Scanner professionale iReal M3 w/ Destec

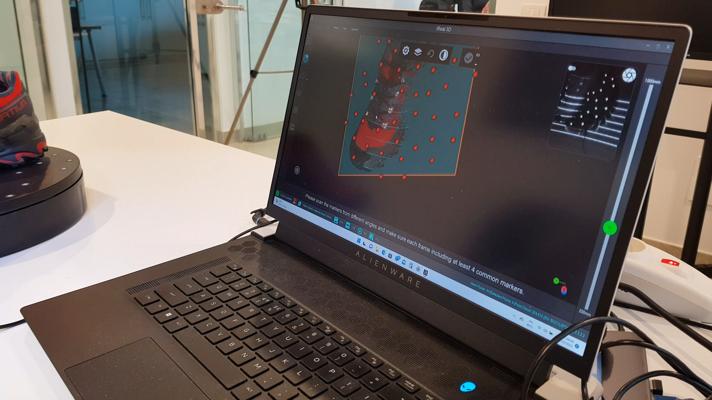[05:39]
e il risultato beh intanto vediamo che sia a colori e ti
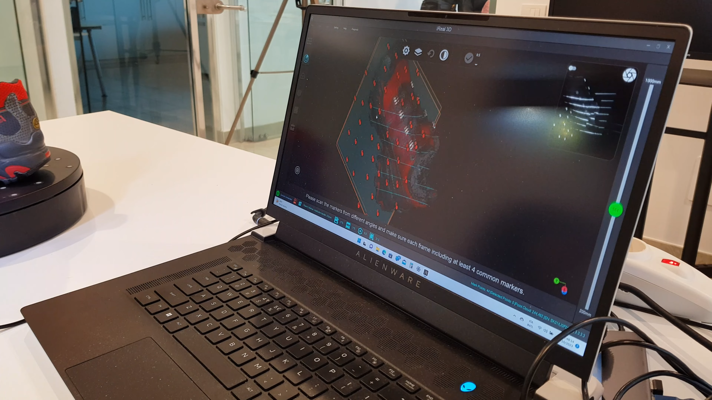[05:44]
replica benissimo anche le texture come dicevi tu giusto?
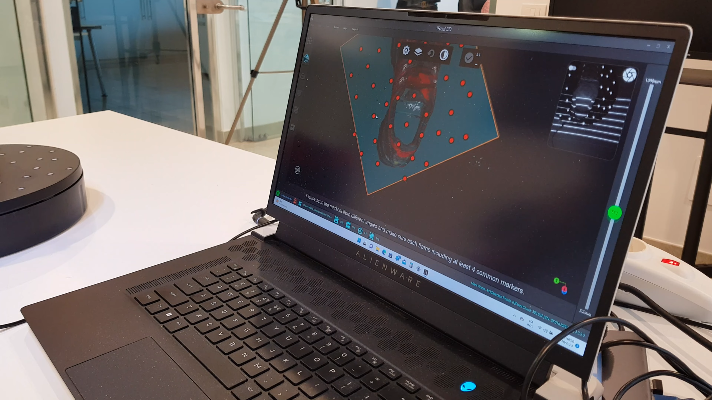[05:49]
esatto andiamo a prendere esatto in questo caso è uno scanner a colori ok sto usando la modalità a colori ok
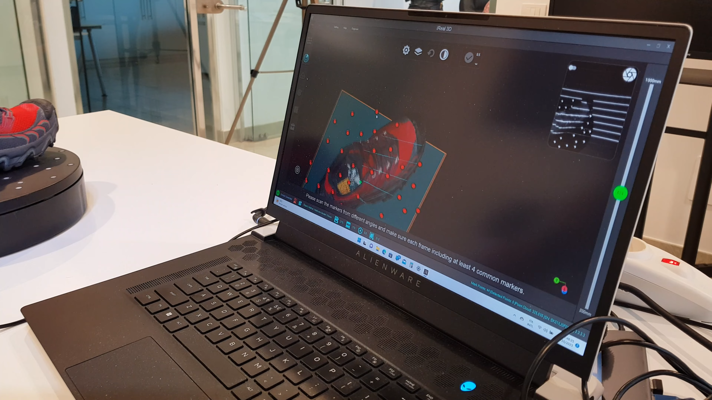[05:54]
e nel mentre che scansioni questi prodotti tu dicevi
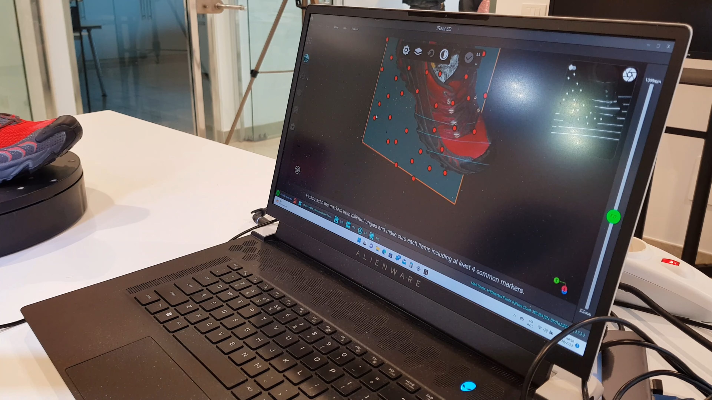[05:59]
reverse engineering come diciamo main target di questo scanner giusto? esattamente ok quindi in questo caso abbiamo una scarpa ma
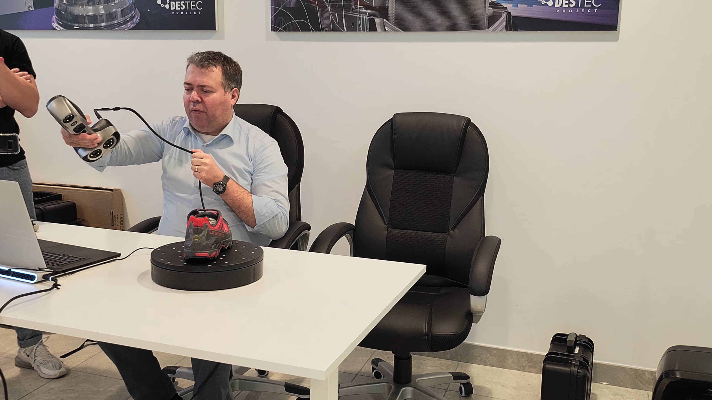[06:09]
potevamo avere qualsiasi oggetto abbiamo preso questo modello sia per far vedere la bontà del risultato del colore ok che anche la capacità anche di copiare anche superfici
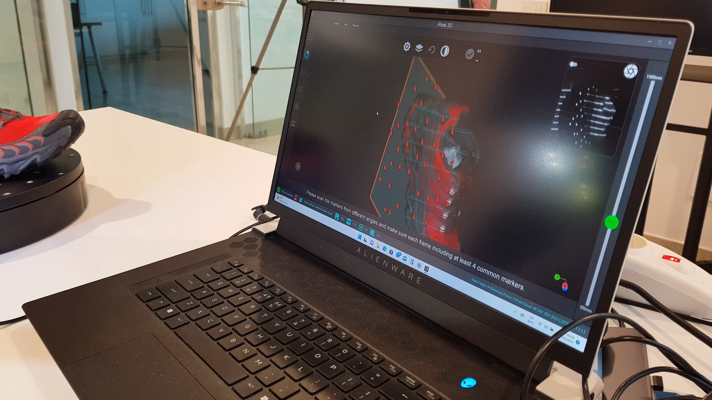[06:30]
più complesse più difficili anche a volte da copiare con altri prodotti diciamo similari ok e sto usando proprio le lame laser infrarosse e sto copiando per esempio anche la parte interna
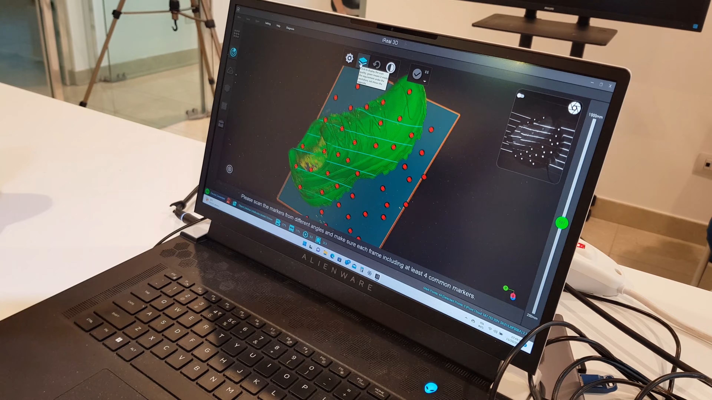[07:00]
correttamente tutte le parti corrispondono ai parametri